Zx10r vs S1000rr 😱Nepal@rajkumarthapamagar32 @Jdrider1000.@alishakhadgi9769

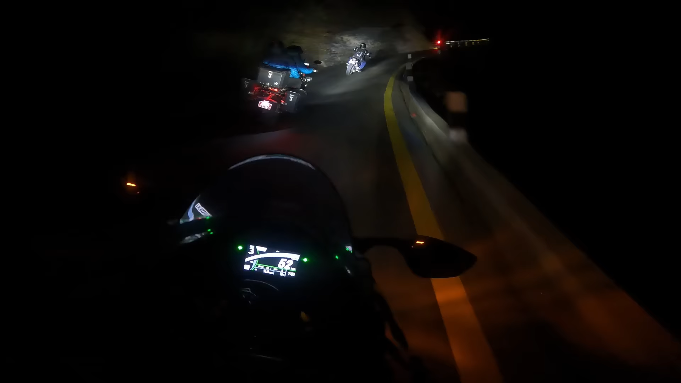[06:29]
ये देखो भाई भयंकर रेस चल रही है भाई, फुल लीन गेम स्ट्रॉन्ग चल रहा है यहाँ पे। तो अभी मैंने वाइजर डाउन कर रखा है क्योंकि मुझे पत्थर लग रहे हैं इन बाइकों में से, देख रहे हो फुल ओवरटेकिंग चल रही है एकदम नेक्स्ट लेवल। और बेनेली ने 1000 RR ओवरटेक कर दी, क्या बात है। चलो जी अब हमारी बारी,
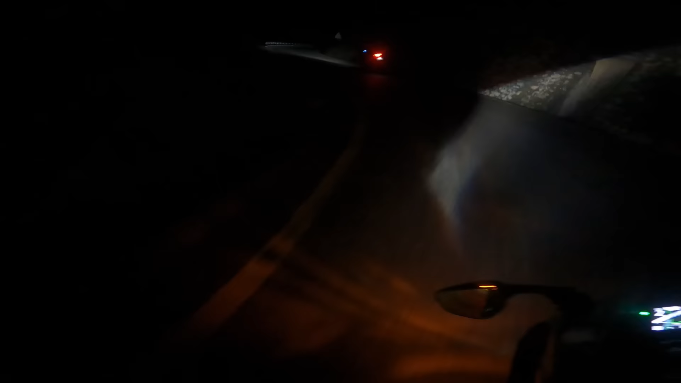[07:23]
अब देखो इसको मैं फिर आगे निकलने देता हूँ फिर दौड़ाऊंगा, चलो चलो चलो चलो। अब देखो सब आगे निकल गए, अब फिर से पकड़ा जाए, चलो
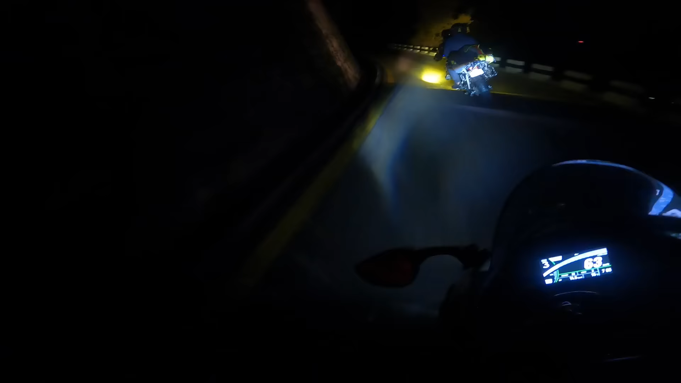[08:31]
ऐसे ही नहीं कहते मुझे। जावेद भाई राजकुमार भाई बहुत बढ़िया चला रहे हैं, पूरी टक्कर दे रहे थे।